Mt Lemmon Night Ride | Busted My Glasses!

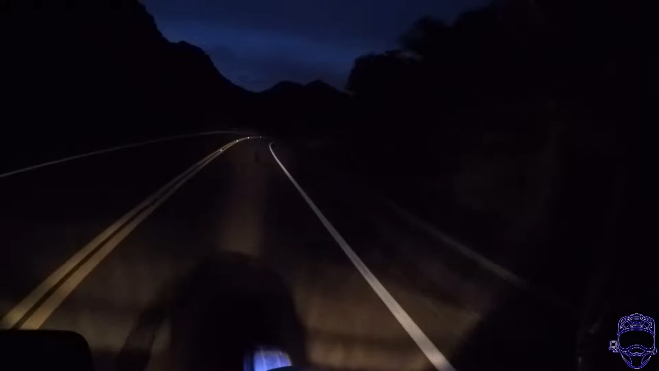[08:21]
One thing I don't think I ever met you is that I got a hero 5 black edition About the beginning of the summer I've been really liking it. Hopefully the The more powerful camera processor is Making the night rides a little bit better on the eyes Instead of the high beam And not much else that's illuminated